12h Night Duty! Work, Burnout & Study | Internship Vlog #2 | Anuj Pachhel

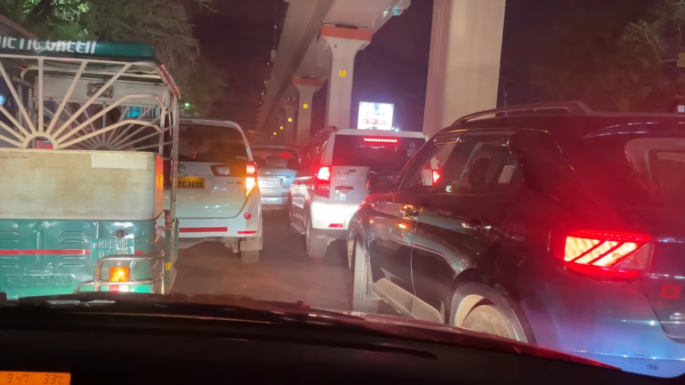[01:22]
Traffic jumps are increasing in Nagpur day by day, mostly because there is so much construction work going on here and there. But yes, so I'm stuck in traffic for the last 5 minutes. Hopefully this clears up soon.